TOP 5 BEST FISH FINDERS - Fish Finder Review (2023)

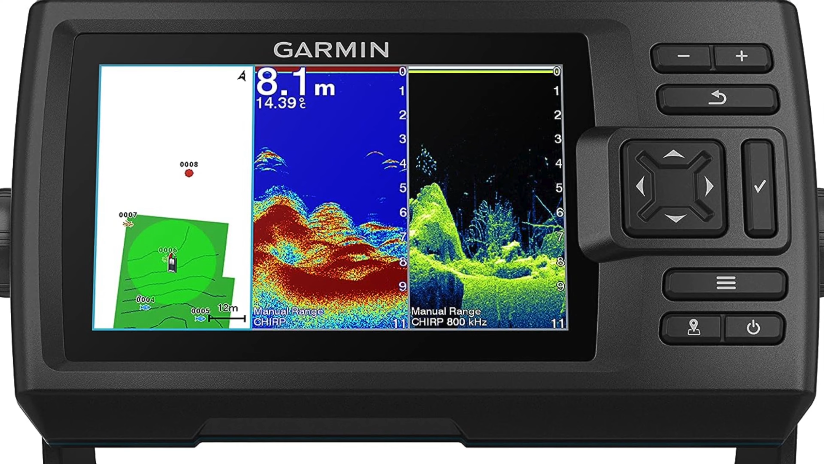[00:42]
On screen: depth 8.1 m, water 14.39°C
If you ever feel like a fish out of water trying to find a fish in water, this bad boy might just be your new best friend and if you don't have friends, well it's probably because you don't have this fish finder yet. Some of the key features, clear imaging. The imaging on this thing is so crystal clear, you'd think it was directed by Steven Spielberg.
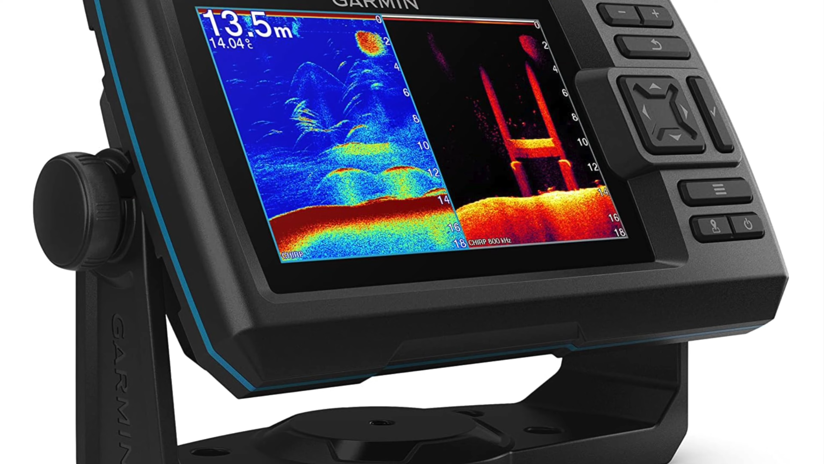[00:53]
On screen: depth 13.5 m
If you can't tell a salmon from a shoe after this, maybe you should stick to land-based activities like knitting. The display options. This is basically the Netflix of fish finders. You want display options, you've got them.
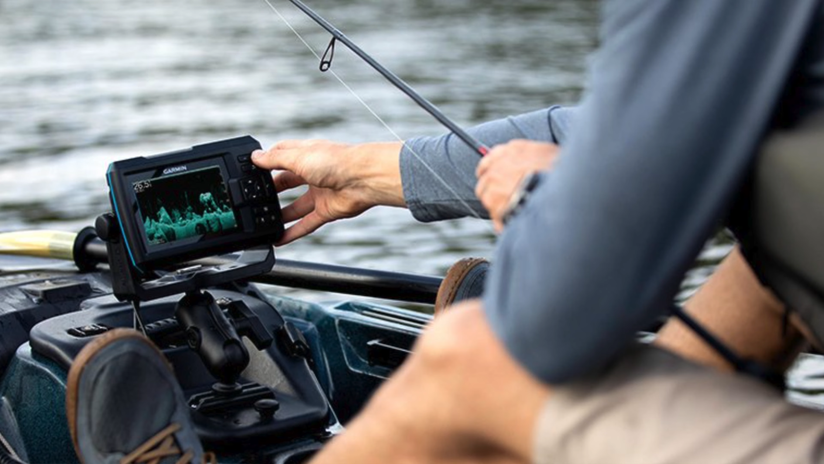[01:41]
Best suited for a boat. The cons. Mountless. I guess Garmin assumes you're a DIY sort of person because they didn't include a transducer mount. But honestly, if you can't handle a little assembly, how are you going to handle a fish? Also no preloaded maps. The absence of preloaded bathymetric maps might be a downer, but look on the bright side. It's got a quick draw system.
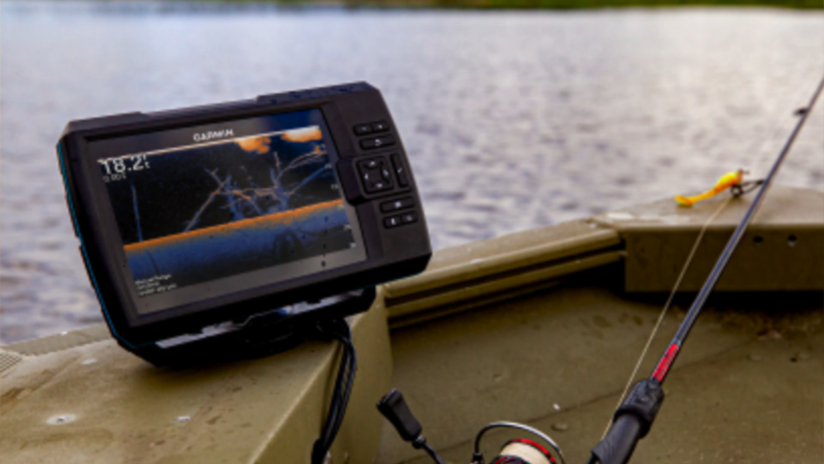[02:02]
It draws maps as you go, like some sort of angling Bob Ross. And we'll put a little fishy over here. There are no mistakes, just happy little accidents. The next one on my list is going to go to my favorite budget option, and this is the Lowrance Hook 2 fish finder. So this is the IKEA of fish finders. Why?
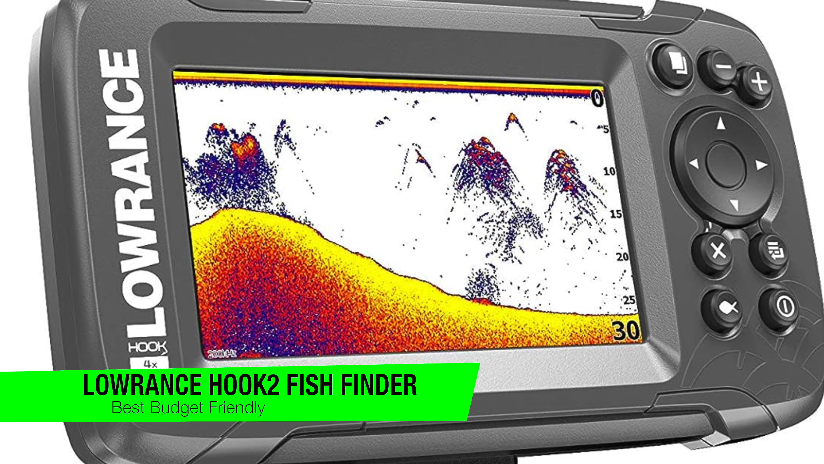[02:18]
Well, it's cheap, functional, and has a name you're not quite sure how to pronounce.
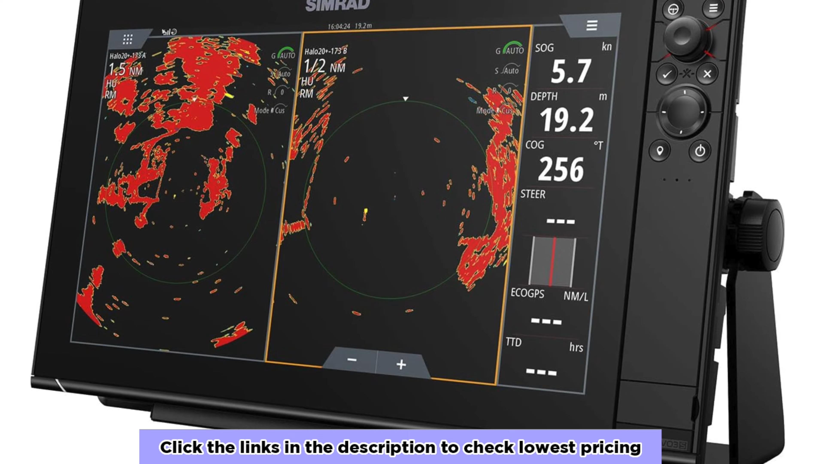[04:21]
Forget just looking for a fish. This thing is the Jarvis to your Ironman boat.
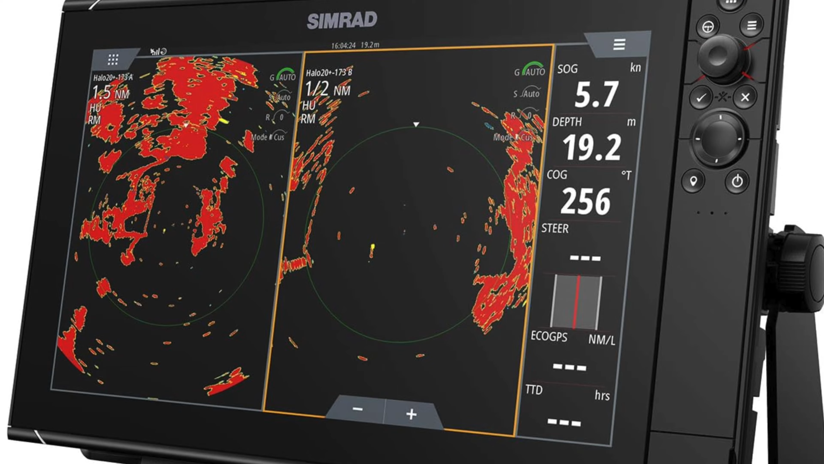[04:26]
Control audio, engine monitoring, and probably the fate of the universe. Mirror, mirror. On the boat.
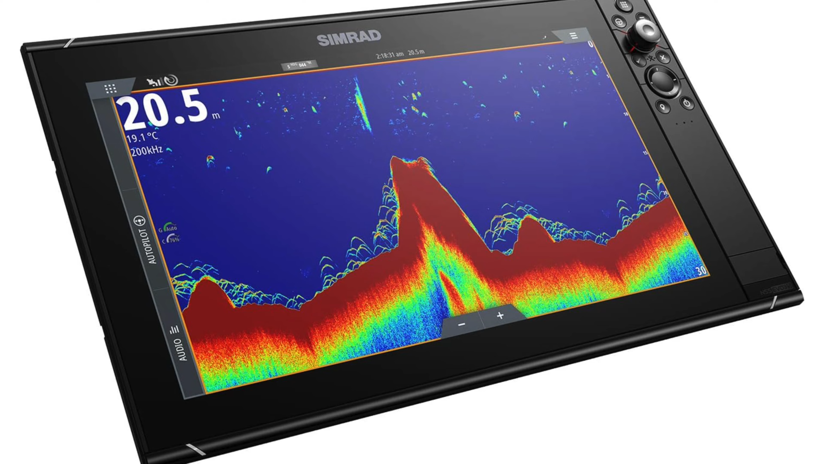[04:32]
On screen: depth 20.5 m, water 19.1°C
Who's the most connected of them all? With the option to mirror to multiple displays, it's definitely you. The pros. All the angles. You can read this screen from different angles and even with polarized sunglasses on.
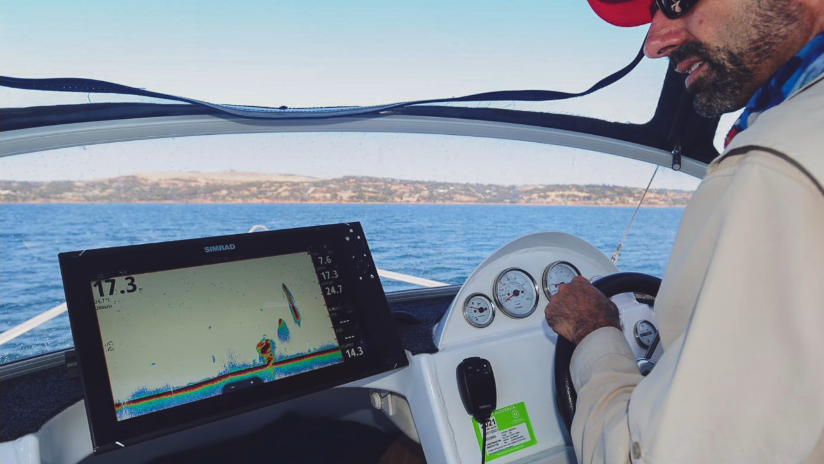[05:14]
Yes, for that price, you'd expect it to include a personal angler to catch the fish for you, but no transducer included.
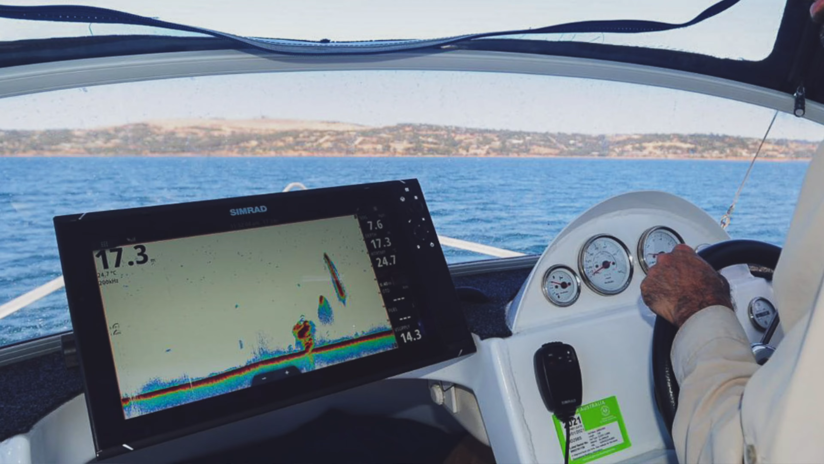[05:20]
It's like buying a Ferrari and finding out that the tires are extra. The next one on the list is going to go to the best for side imaging, and this is the Hummingbird Helix 7 MSI G3.
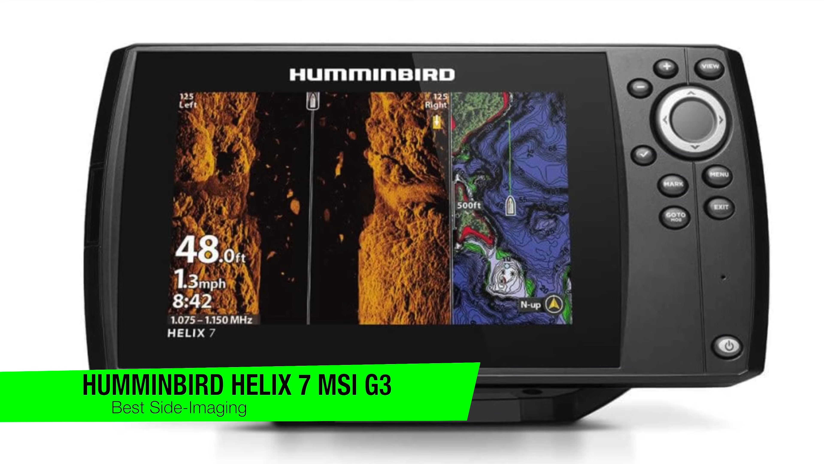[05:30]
On screen: depth 48.0 ft, speed 1.3 mph
So you might think hummingbird is what you get when a hummingbird and a fish have a love child, but no. It's actually a fish finder that provides cinematic views of fish and their hangouts. So if you're tired of your one-sided relationship with the underwater world, here's something to add a bit of depth, literally. Key features.
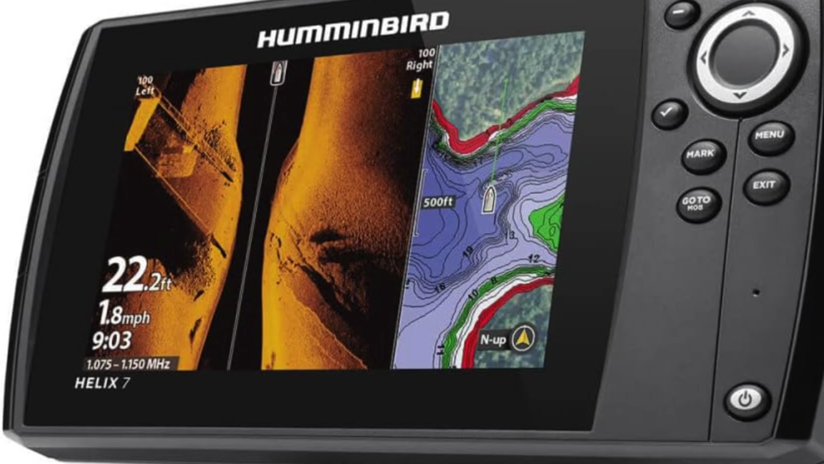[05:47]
On screen: depth 22.2 ft, speed 1.8 mph
Side imaging. You know how you swipe left and write on Tinder? Well, this feature does that but underwater.
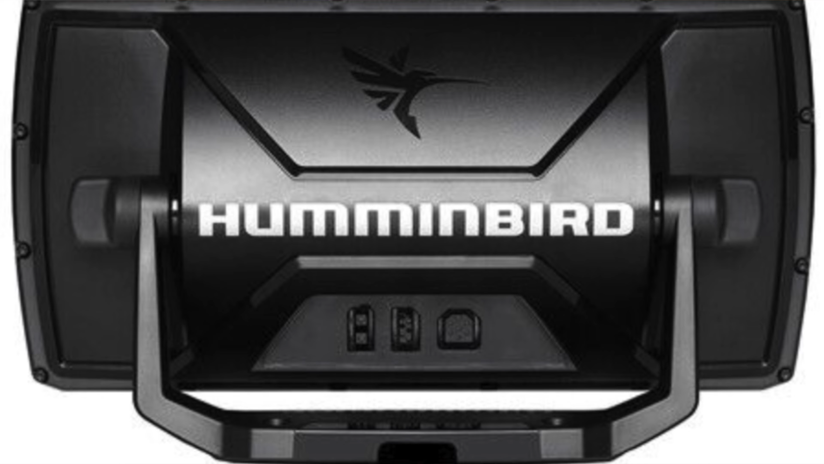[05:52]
A 250-foot wide side view makes you the paparazzi of the fish world. Also, map options. Use live maps, preloaded maps, or just Google fish and pretend.
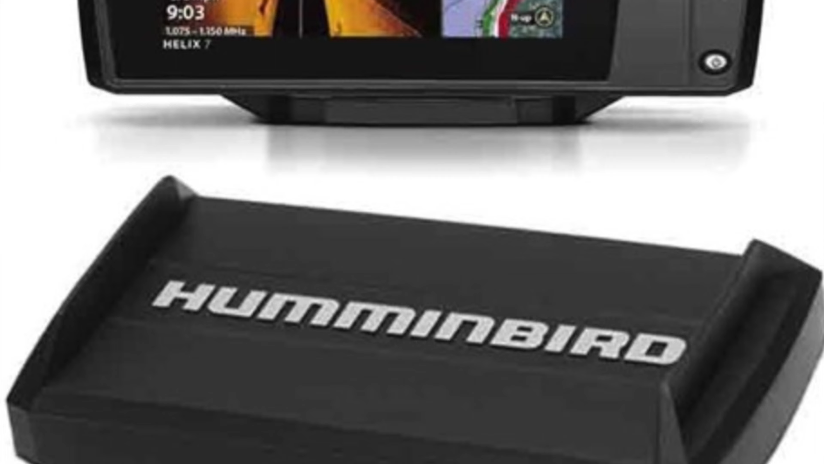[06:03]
It's all up to you. Third-party compatible, like that open-minded copper you know, this device is open to third-party interactions.
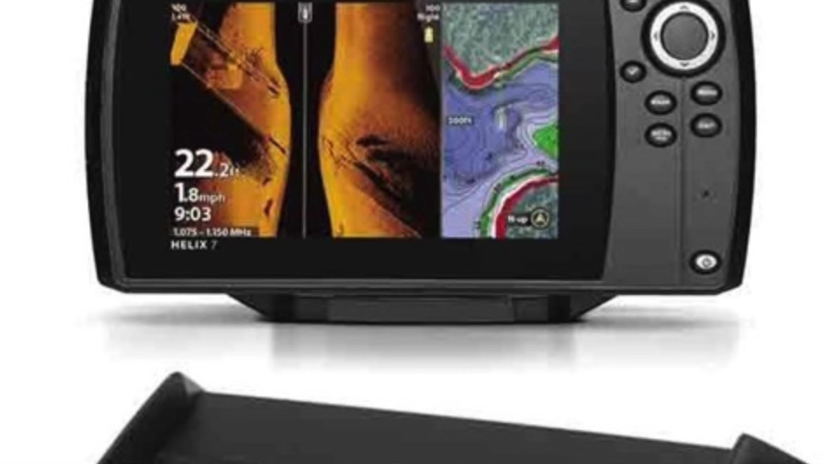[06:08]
On screen: speed 1.8 mph
It plays well with Navionics and other software. The pros.
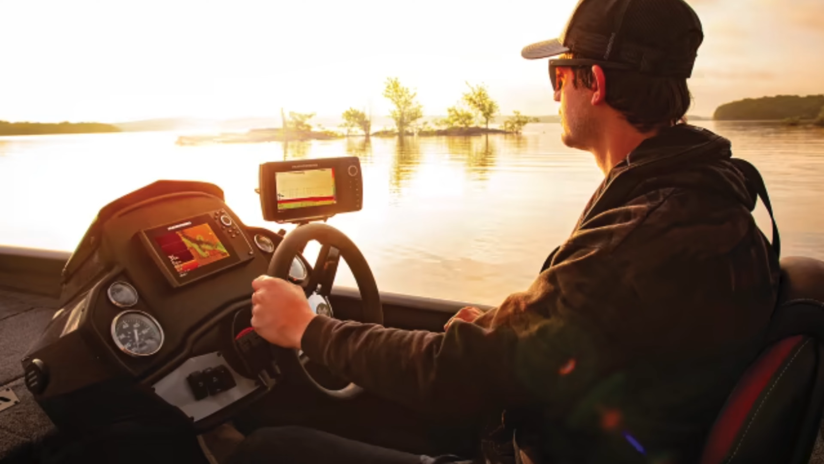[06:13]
Affordable depth. Look, there are fish finders out there for over a grand that offer side imaging, but why put yourself in debt when you can have this seven-inch miracle for three digits? Impressive connectivity.
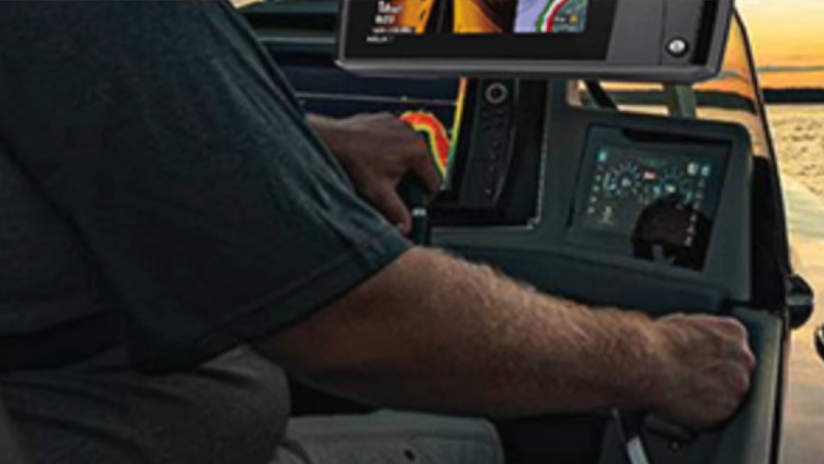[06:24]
This fish finder is like that annoying talented friend we all have.
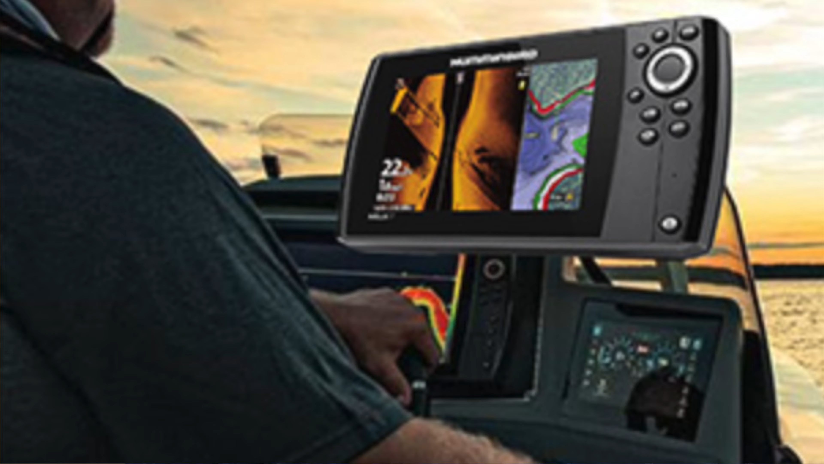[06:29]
Great connectivity, and you can pair it up with other devices like anchors, other fish finders, and probably your existential dread. Also, detailing. This is like the CSI of fish finders.
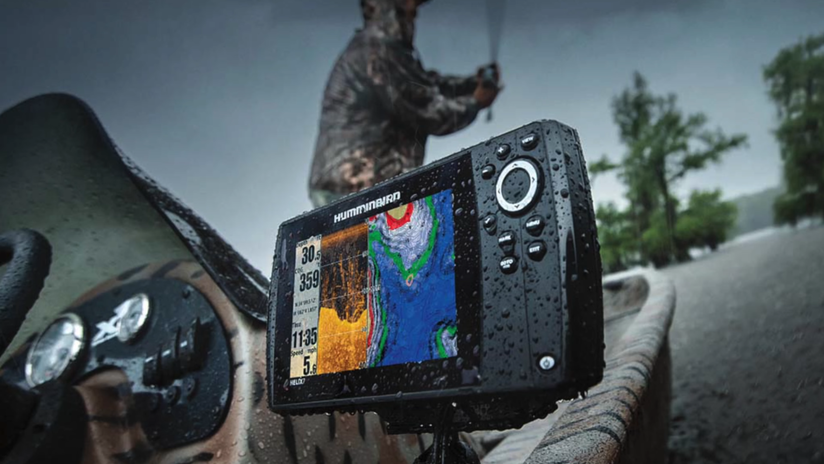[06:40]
It can switch between panoramic view and a zoomed-in view that practically shows if the fish are having a bad scale day.